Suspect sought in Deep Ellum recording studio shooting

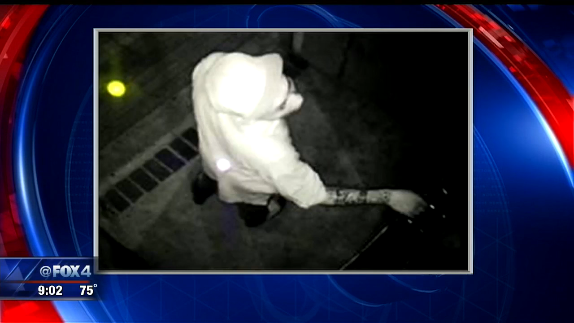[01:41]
He also has a sleeve tattoo on his right arm.